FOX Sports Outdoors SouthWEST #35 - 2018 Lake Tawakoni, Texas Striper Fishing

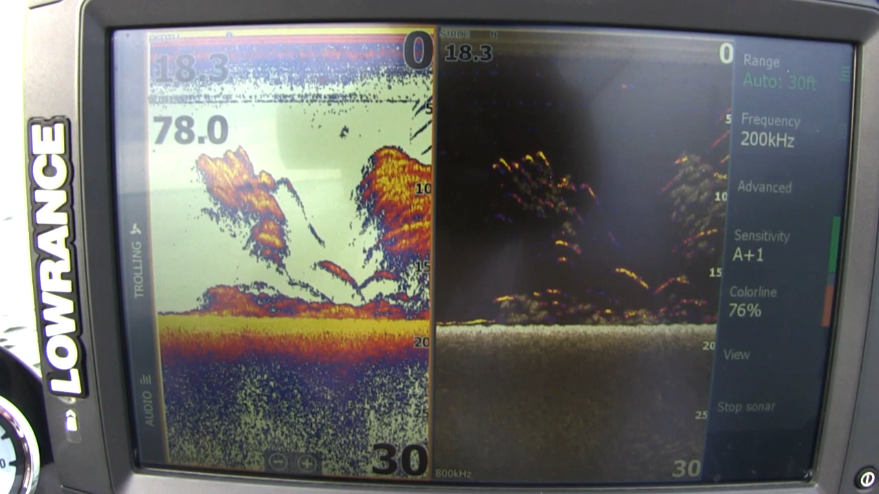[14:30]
You can see these big balls of shad, big balls of bait fish. And they're herding those balls of shad up the sides of these humps. And you can literally just catch all three species throwing back right in the exact same area.